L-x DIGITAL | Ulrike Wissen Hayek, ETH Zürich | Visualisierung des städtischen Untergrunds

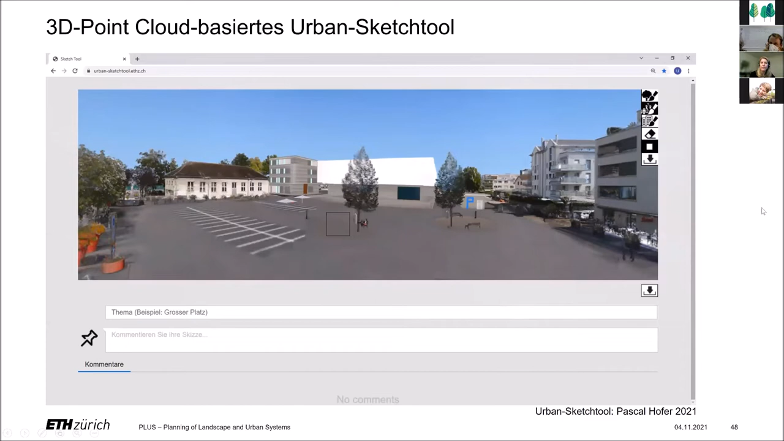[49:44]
Also zum Beispiel eben eher in dieser städtischen Parkform oder eben auch den grünen Anteil erhöhen. Also das ist natürlich auch wieder nur ein Prototyp, der hier in der Masterarbeit erstellt wurde. Aber so lassen sich eben in Zusammenarbeit von unterschiedlichen Interessenvertretern gemeinsam eine Vision entwickeln oder eben jeder für sich erst mal, sodass man dann eben mit diesen Bildern, also die veranschaulichen,